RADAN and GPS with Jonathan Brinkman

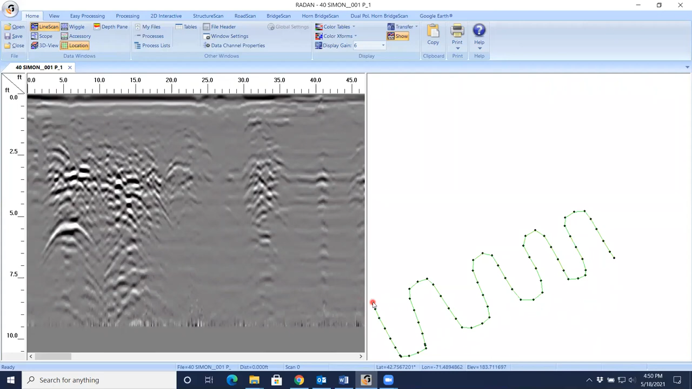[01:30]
So this is the beginning of the file right here, and it was collected like this. If I click the 3D button up here right now,
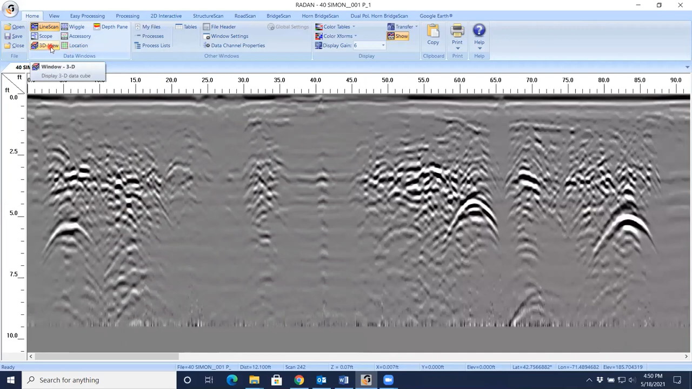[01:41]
instead of seeing a Z slice like you're used to seeing in RAIDAN, when you click that button, instead you see there's the ribbon of data as we collected it. So I'm actually going to leave this open. I'm just going to resize this window and I'm going to focus on picking this water line right here. So I'm going to go up to the 2D interactive tab, and we're going to do single point picking.
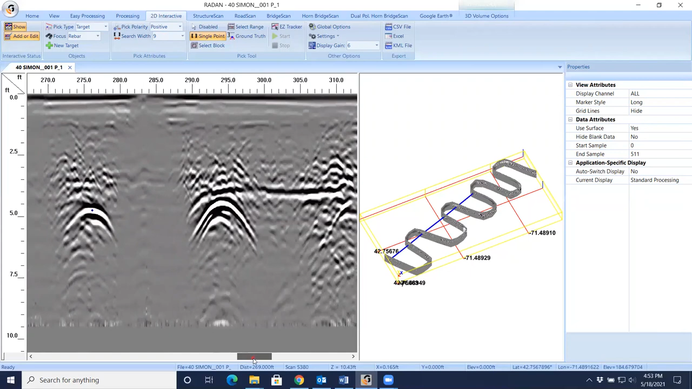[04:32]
where basically the road salt is entered through cracks through the asphalt and is kind of contaminating the soil underneath, making data that's not so great looking. There we go again, and a couple more spots here, and here it is, and there it is for the last time.
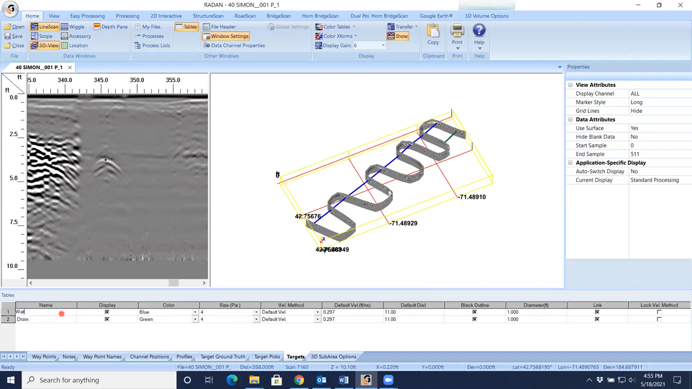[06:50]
Since this is a drain line, I can make it green. I can double click in here. Call it drain. So here's the drain line again. So here's the drain line again.
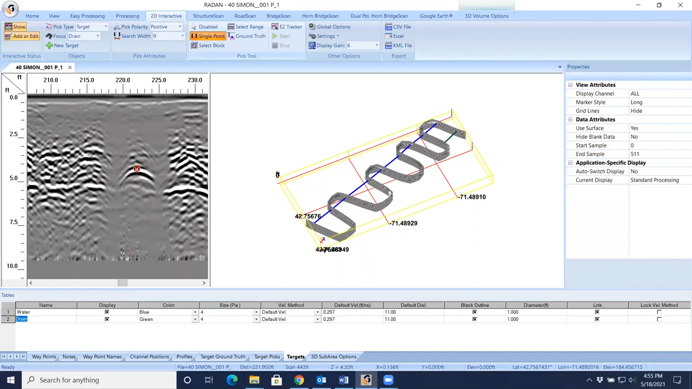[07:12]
I'm just going to hide the tables pane. I'm going to resize this.
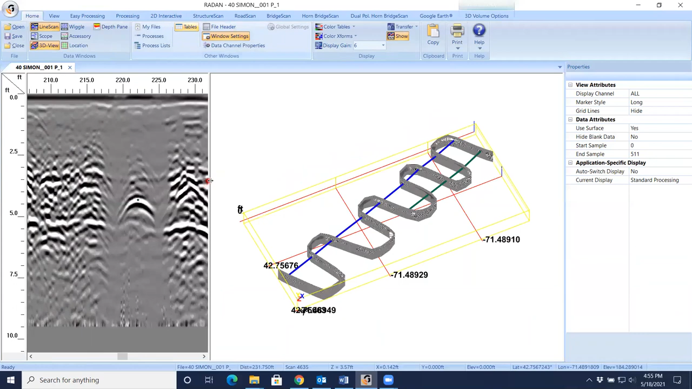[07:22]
So I got a little bit more of the 2D data to look at. Again, there's the water line, sewer line. Here's our drain line again. Here it is again.
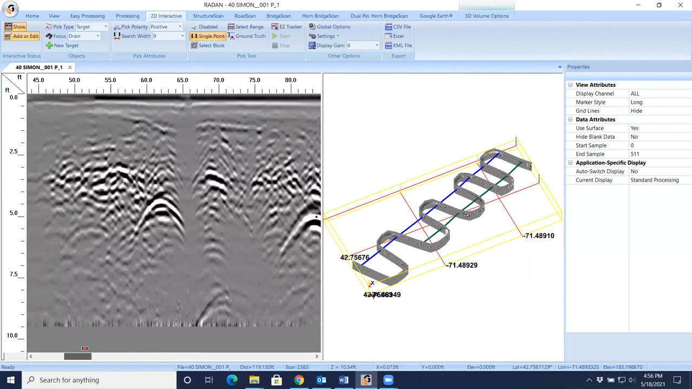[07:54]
I always make sure when I'm done picking at targets that I disable the picking tool. So I don't inadvertently put a target pick somewhere. So here in right and across the top, there's a Google Earth tab. And then if I click Google Earth, there's KML file. So this will actually save the targets and the GPS path as a KML file.
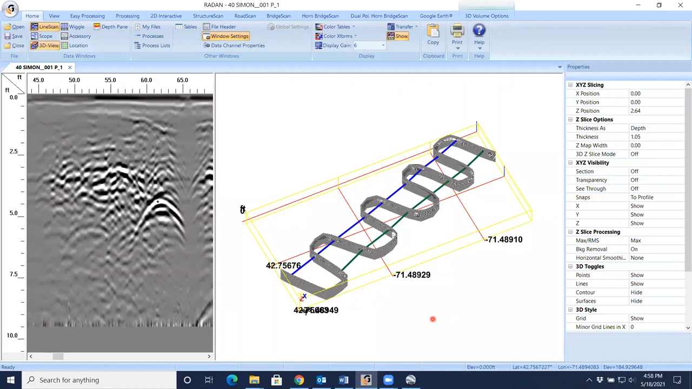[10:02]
how to use radon to pick these targets to look like this, and end up with a reportable product that looks like this.